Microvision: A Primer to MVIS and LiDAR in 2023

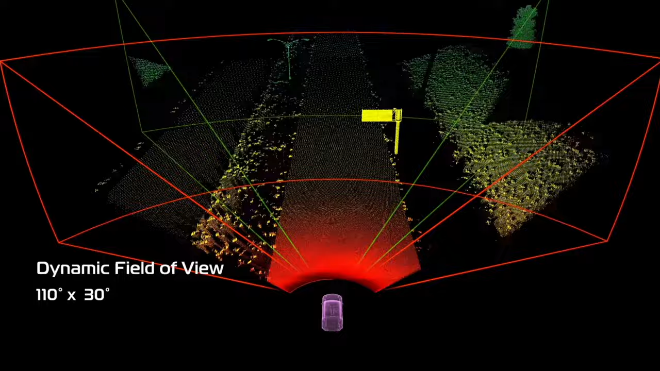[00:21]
out in front and around a car, and is able to record a precise measurement of the distance, and in the case of Microvision's LiDAR, also the speed and heading of any object around that car, up to 200 meters away.